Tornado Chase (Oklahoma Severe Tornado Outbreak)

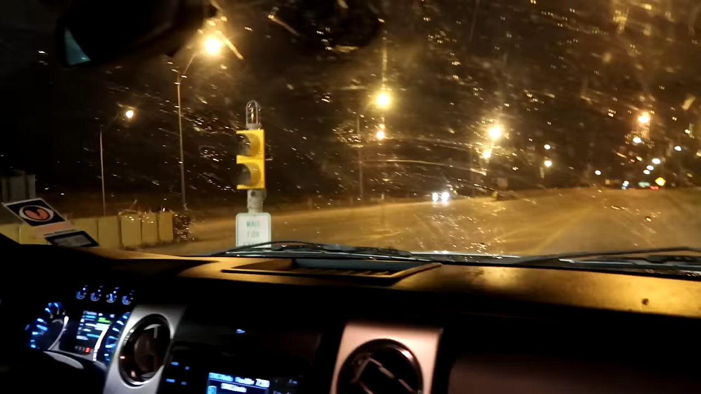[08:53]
are just going to go Deal with us if you need to fellas We are out of here Wow The toll was closed because of the storm
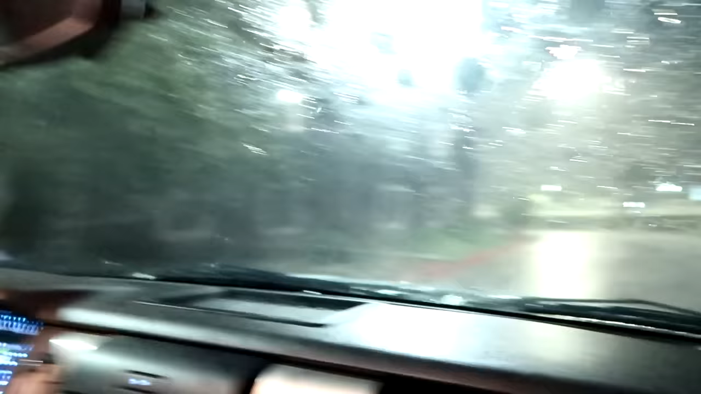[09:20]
Tornado sirens are going off What we need We can run inside What See something there
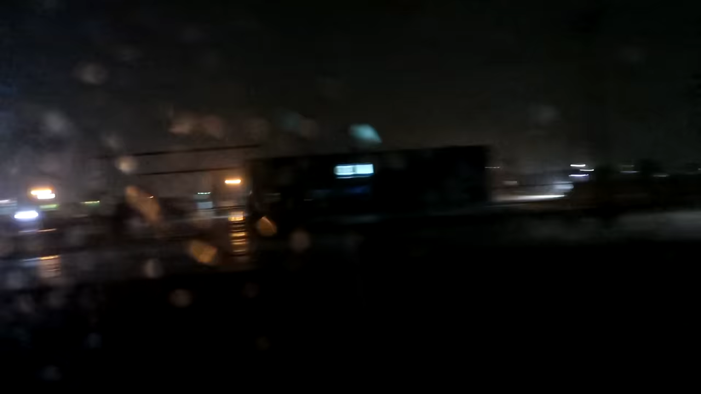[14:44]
and uh i think some more up here too the rain is extremely thick
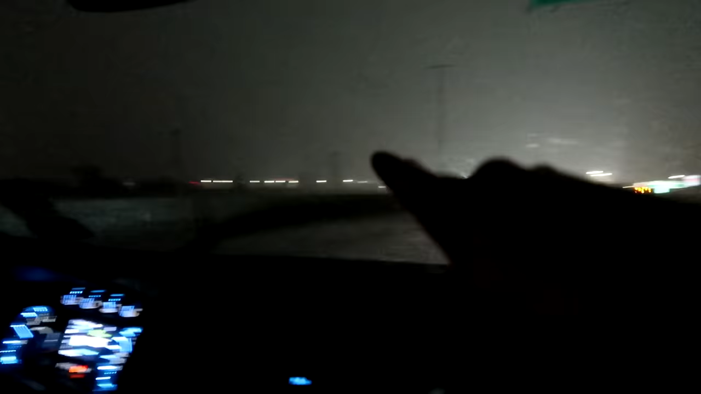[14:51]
those are leaning so the tornado may have came through here like chad just said
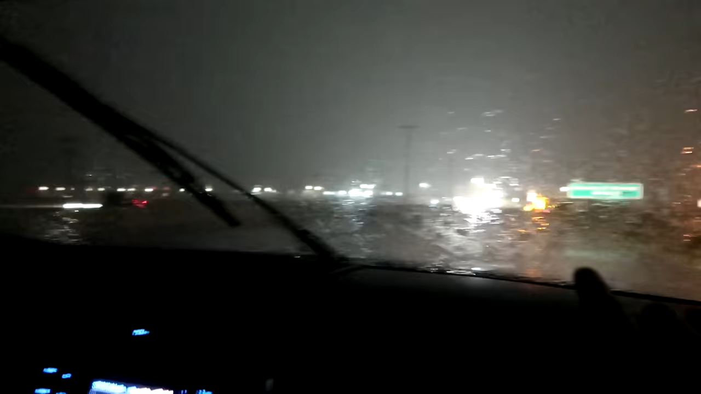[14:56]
yeah a couple of lines down chad said something definitely came through here
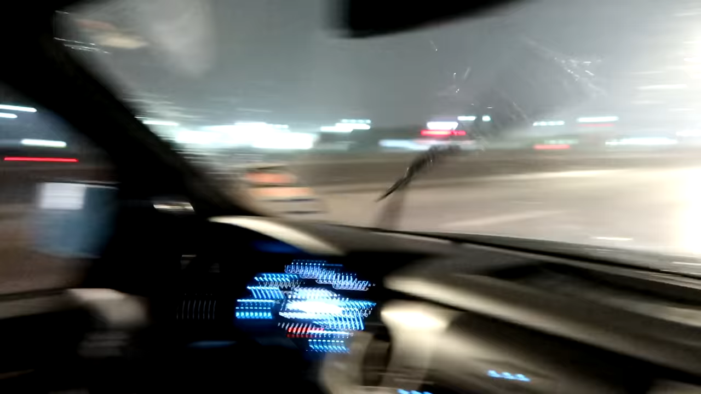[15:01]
because uh there's a lot of people stopped under the bridge and uh not even half a mile from where we were just at yeah wow we got so lucky right